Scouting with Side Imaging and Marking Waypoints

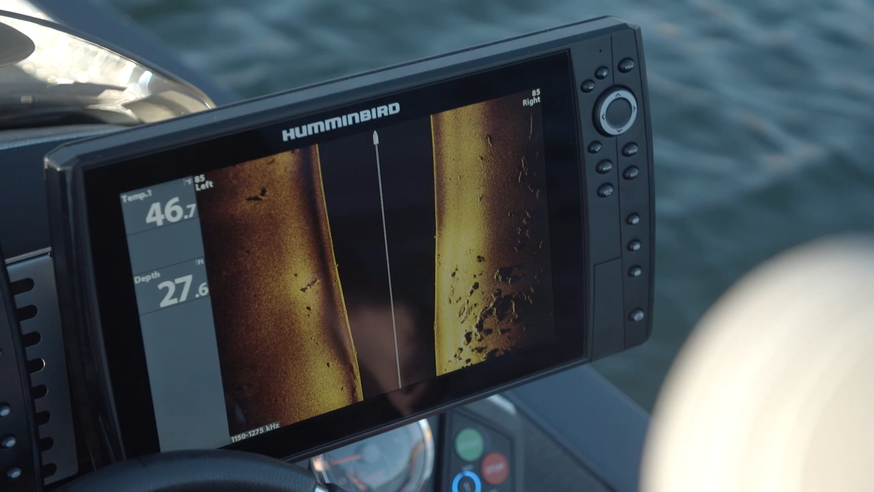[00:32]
So a situation like we're in here, it might be just finding an isolated rock, or one rock that's in a cluster like this that's a little bit bigger.
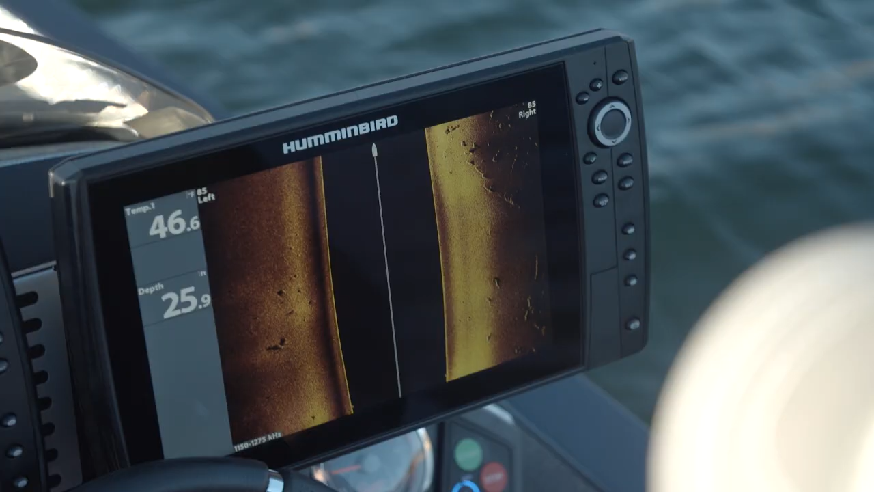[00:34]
We got a lot of pretty small rocks but right there is a little bit larger one coming in the screen. They kind of come out on a little point right here.
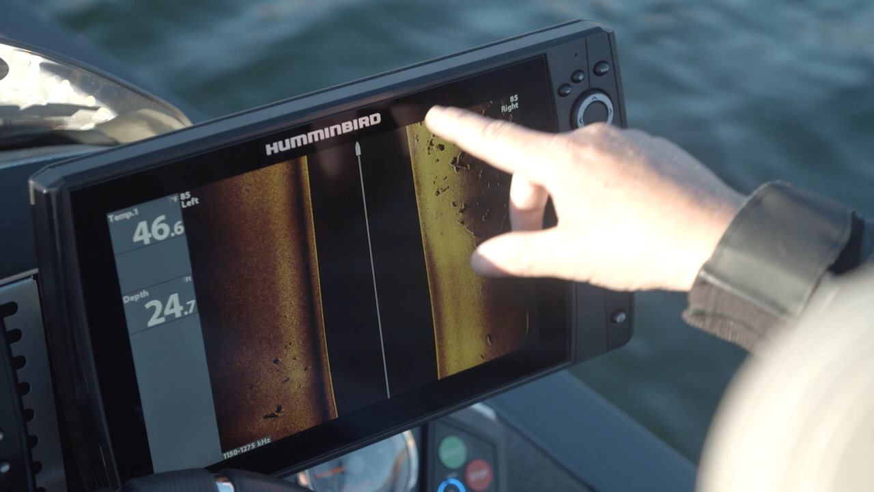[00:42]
That's something that I might want to come back and fish.
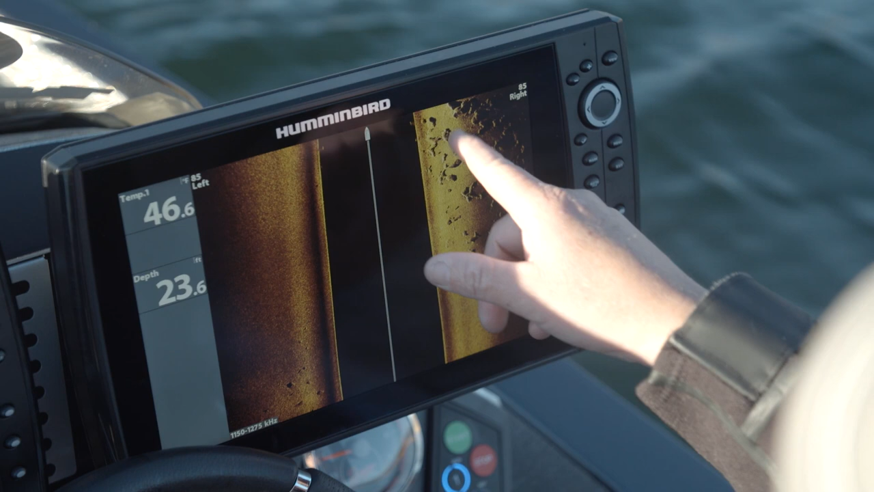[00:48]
Like right there there's a really big rock. It's real easy to go to to record this.
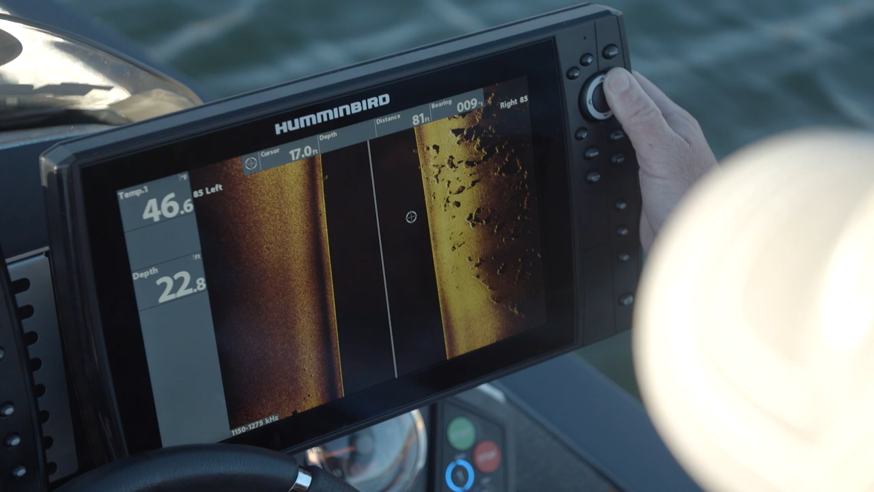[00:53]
All you got to do is scroll over to it, put your cursor on it, it's gonna pause the screen, doesn't matter how long you wait, and you're just gonna hit mark.
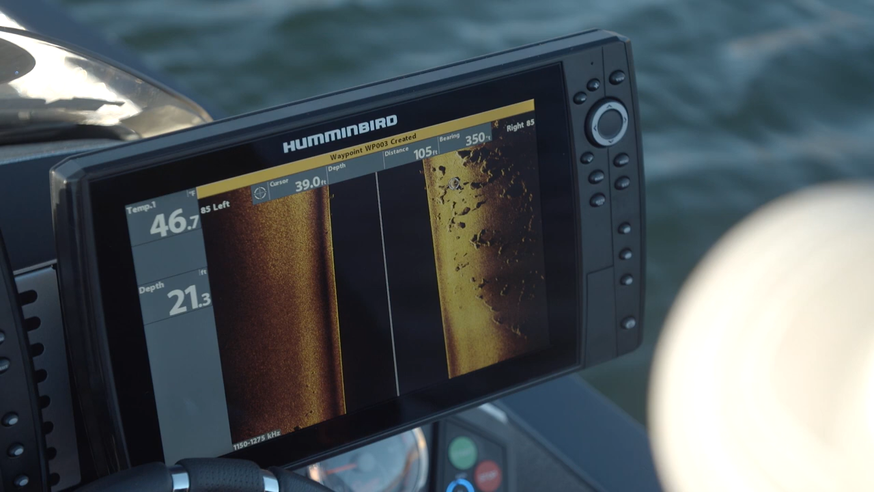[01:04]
Waypoint 3 created and that's all there is to that. And now you see it on my map over here, it created that waypoint. You know I'm way in front of it but I keep in mind I pause the screen when I hit this.
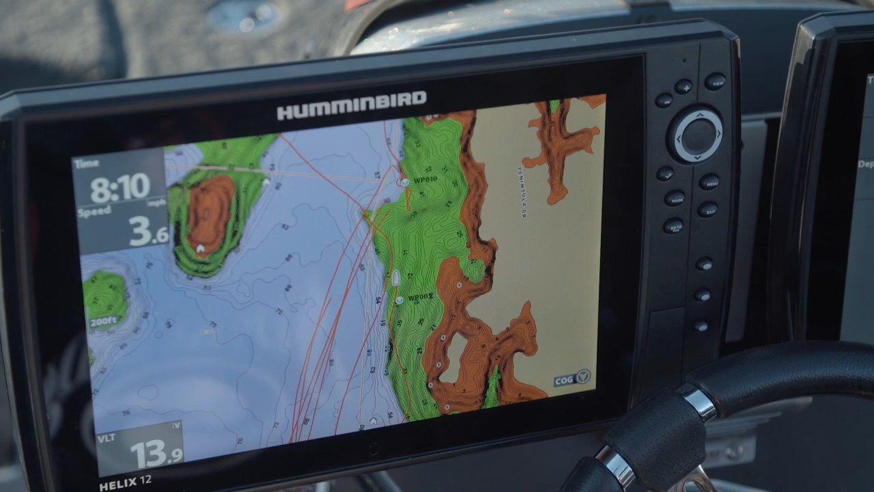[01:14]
It doesn't matter how far you've gone away from it,
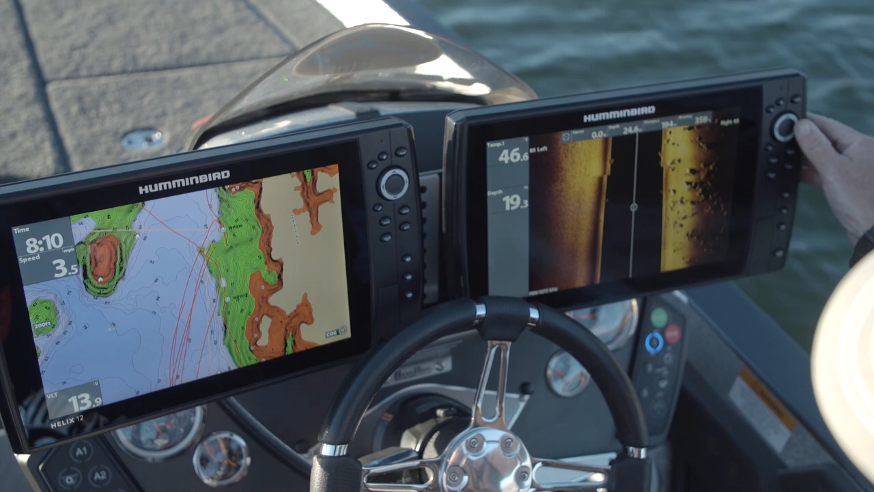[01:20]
you scroll right over there to it, drop a waypoint, come back and fish it. You know all my units are linked up so now that waypoint is on my front depth finder too. It's gonna make boat positioning really easy.